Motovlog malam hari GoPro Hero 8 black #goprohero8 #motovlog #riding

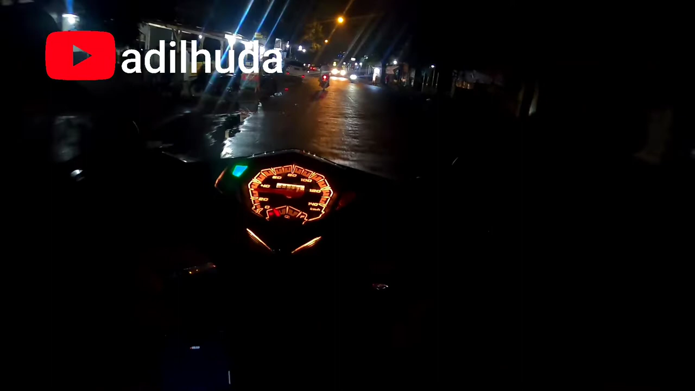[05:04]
di hari ini masih posisinya masih berada berada di di bawah berada di bawah kurang atas lagi kurang atas sedikit nah ini bisa jadi kita motor di malam hari
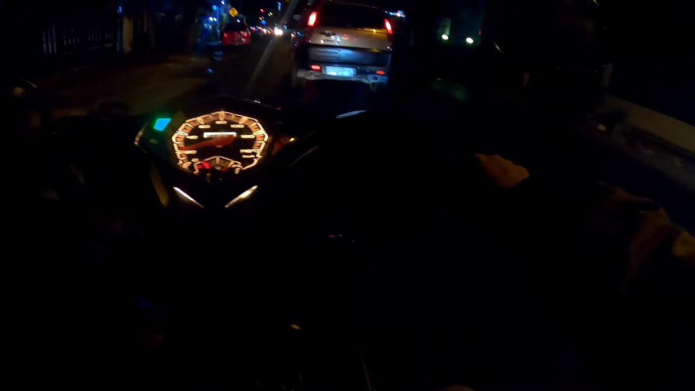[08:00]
gengaris pandai dan memiliki bermacam-macam alat geng pelajar geng aduh dan ini juga saya mengetes kestabilan go pro ini